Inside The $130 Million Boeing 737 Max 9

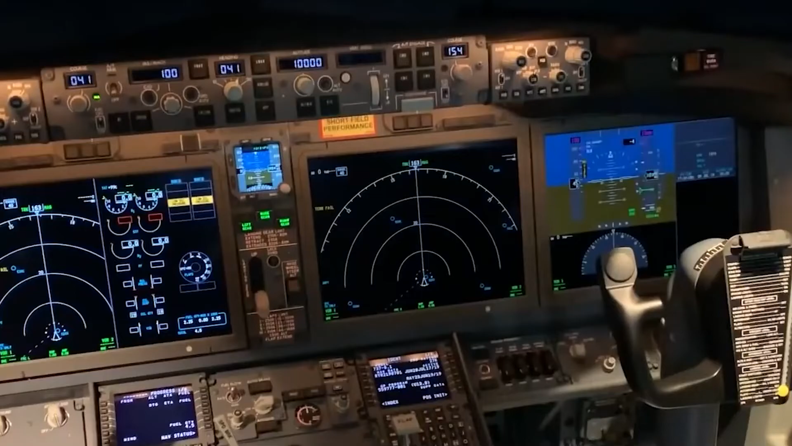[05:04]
The cockpit features large-format display screens, usually measuring 15.1 inches diagonally. These high-resolution displays are more extensive than previous iterations and offer pilots a clearer view of key flight information.